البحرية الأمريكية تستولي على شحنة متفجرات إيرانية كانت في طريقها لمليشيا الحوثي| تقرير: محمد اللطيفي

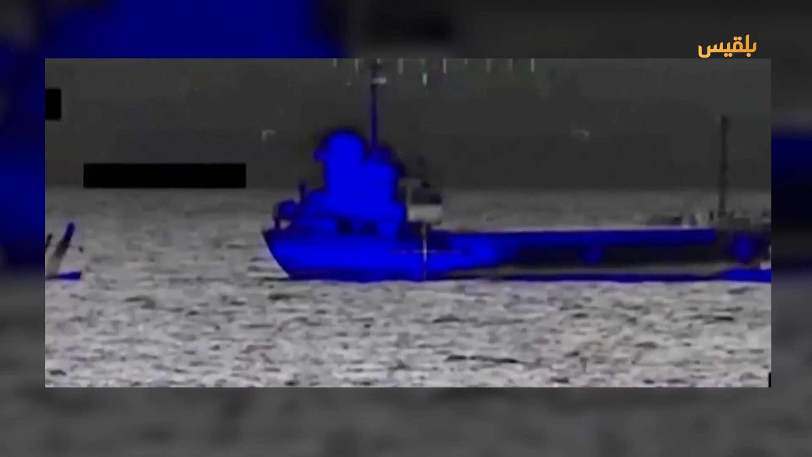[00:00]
مختفية داخل سفينة صيد ودون علم يدل على مالكها في التاسع من نوفمبر 2022 عبرت
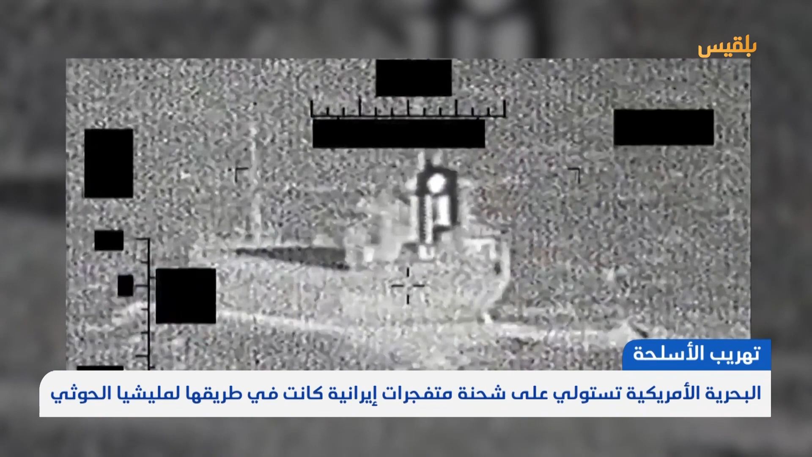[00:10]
شحنة متفجرات خليج عمان إلا أن عملية الإبحار فشلت حيث أغرقت السفينة قبل أن تصل إلى وجهتها اليمن تفيد